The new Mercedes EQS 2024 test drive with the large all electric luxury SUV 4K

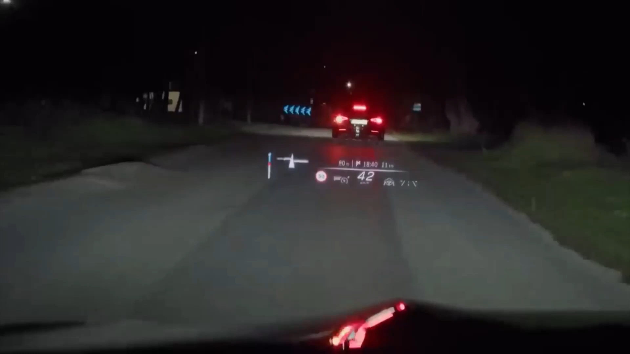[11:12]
This EQS SUV offers the MBUX Augmented Reality Head-Up Display, and its projections are bigger than I've ever seen before. It provides extensive augmented reality content such as navigation or assistance info,
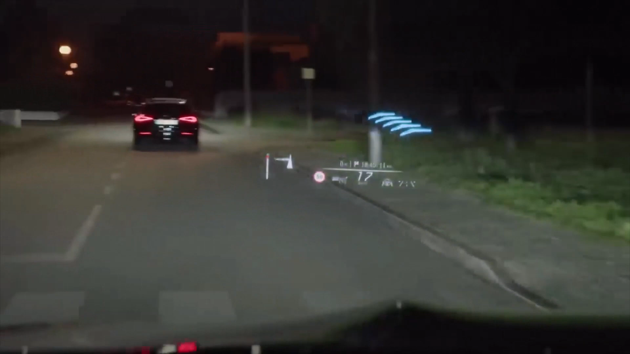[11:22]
and this greatly reduces distraction for the driver.
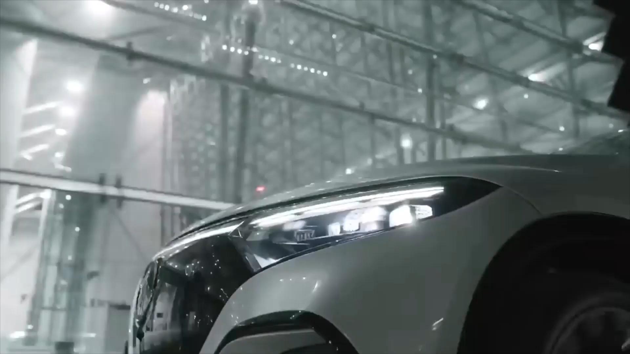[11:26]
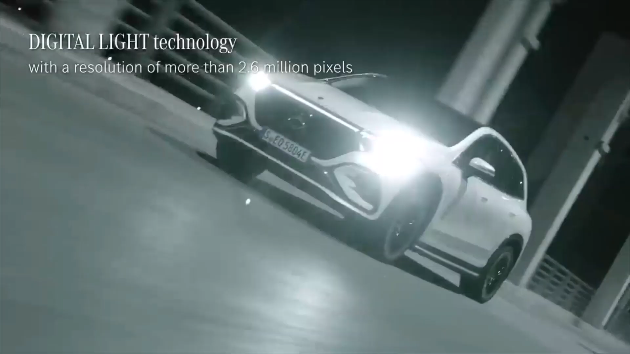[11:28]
Driving at night is also more relaxed and safer with the state-of-the-art digital light headlamp technology.
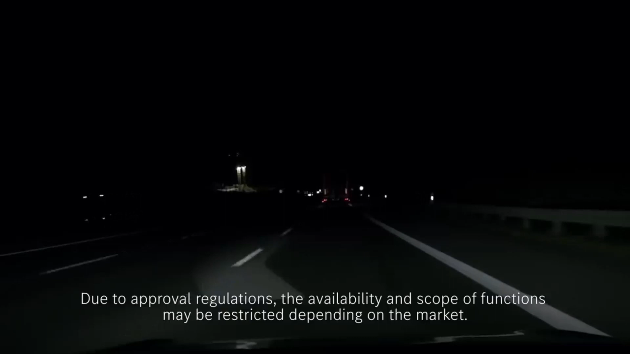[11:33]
It allows the car to project warning symbols and markings directly onto the road,